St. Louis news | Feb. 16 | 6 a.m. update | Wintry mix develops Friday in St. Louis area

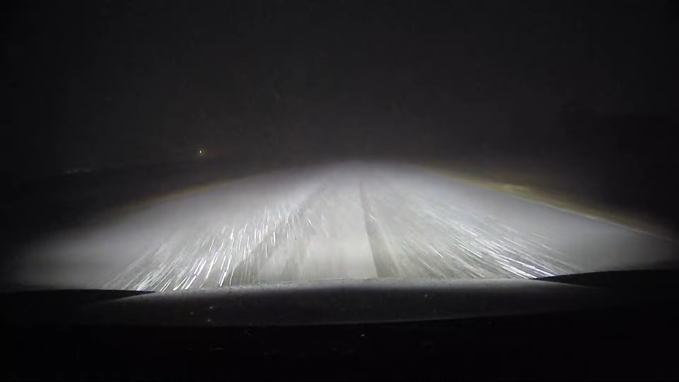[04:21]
lot of reasons one the biggest story for us right now is temperatures down to 29 degrees here in the car that has dropped about 10 degrees since we left downtown st louis and you know what you'll see is the visibility and i know that this car is going by me it's big truck and he's got some weight behind him uh we're going about 40 so he's going a little faster the visibility is down i would say it's definitely under a half a mile as you see we're coming up on the exit here to eat back to eolia we did go a little further north of that so we're heading back south here on 61
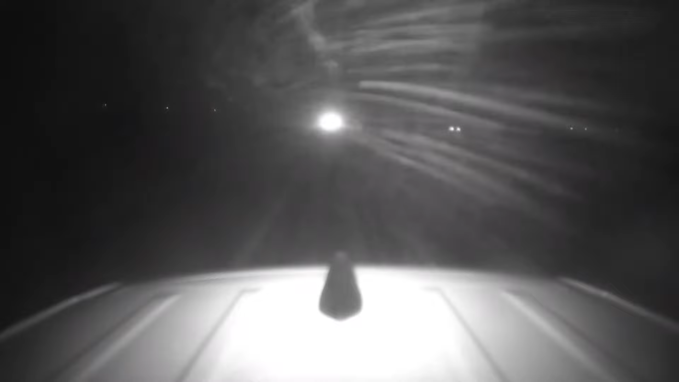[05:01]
from uh we're gonna head toward troy again but this is the heaviest burst of snow on radar as you look behind me uh it's coming down pretty consistently the roads have started to get coated with a light dusting of snow and it's sticking pretty good now for one we've talked about how rome the warm the road surfaces uh overall right it's been warm up here
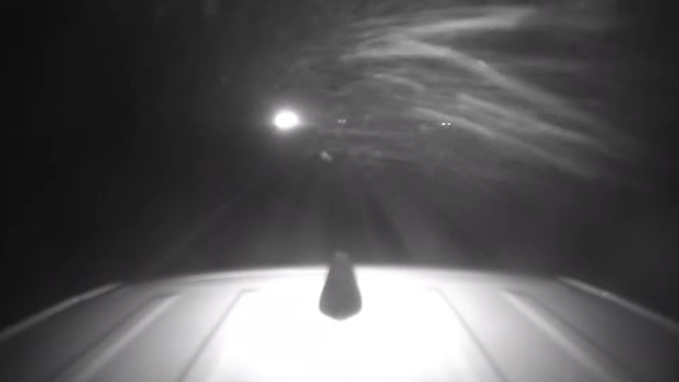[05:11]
to the north as you've continued to see uh roadway and soil temperatures somewhere in the mid to upper 40s right around 50 with our one of our warmest starts to february ever but it doesn't take much of this light to moderate burst of snow to overcome those roadway surfaces for a couple of reasons one our air temperatures are below freezing and now we have the snow that's continuing to make the pavement surface cold doesn't mean that you know once the burst of snow goes away we might see some melting but this is going to cause some issues uh it's been a little difficult to drive in a few spots i got to be honest with you